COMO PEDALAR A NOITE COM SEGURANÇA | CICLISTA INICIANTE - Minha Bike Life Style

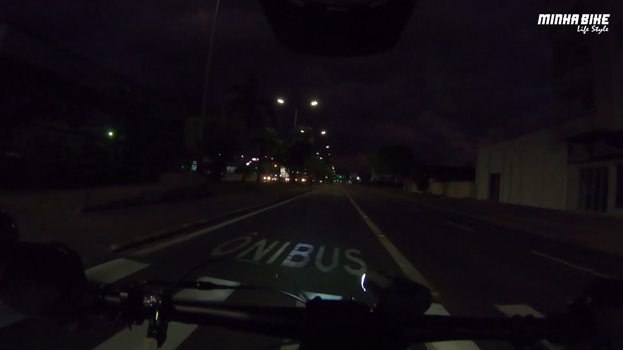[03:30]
aqui galera muito importante esse detalhe eu estou num ambiente urbano agora vocês podem ver na estrada é bem iluminada dá para enxergar tudo aqui agora nesse caso o farol está servindo somente como um sinalizador então não há necessidade por exemplo de eu deixar ele no modo mais forte então aqui ele está com o modo mais prato e ele está levemente voltado para baixo aqui isso ajuda bastante
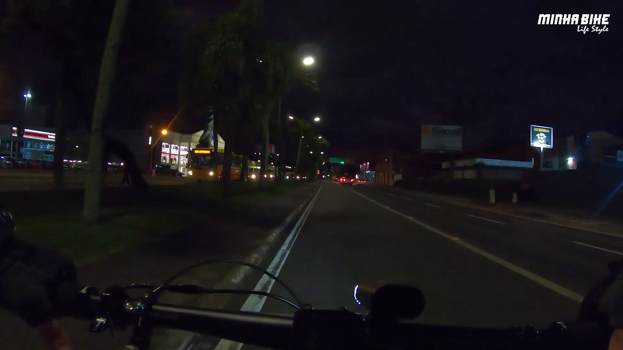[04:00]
a não atrapalhar de repente como é uma área urbana passa muito carro mesmo
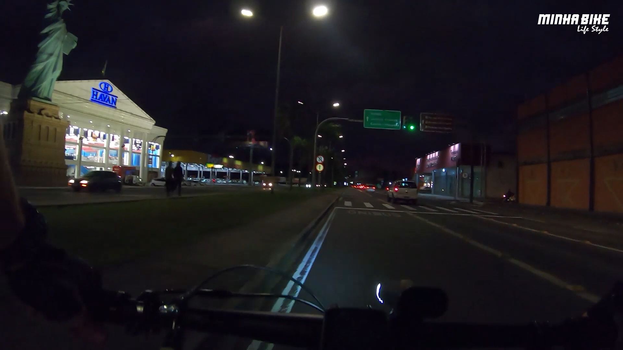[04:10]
um motorista ou eventualmente até alguém que por algum motivo me vem aqui na contramão que não é o certo mas pode acontecer um pedestre outro ciclista pode acontecer também então essa é uma dica bacana usar dessa forma o farol
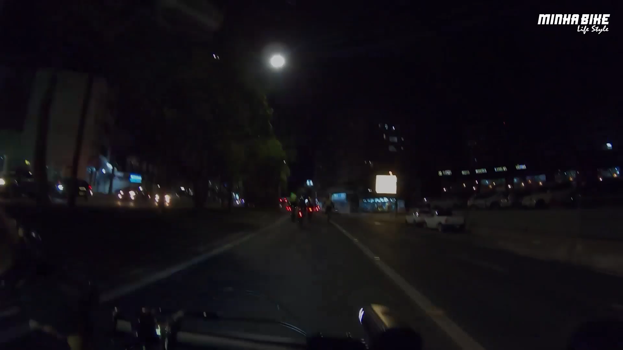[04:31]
galera agora já nesse trecho que eu já me reuni com o pessoal vocês podem ver que estão aqui na minha frente apesar de ainda nós estarmos em um ambiente bem claro iluminado pela própria luz da cidade você pode ver lá sinalizador todos eles sinalizador traseiro
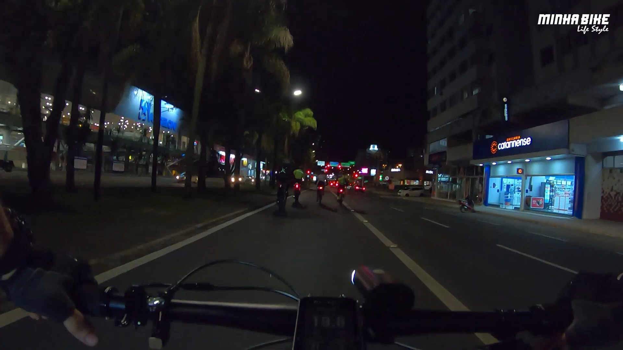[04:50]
ligado no vermelho piscando que é importante enquanto a bike está em movimento é sempre bom deixar ele piscando tá bom isso em um ambiente onde o motorista te enxerga de longe ele consegue entender que você está em movimento atento ao trânsito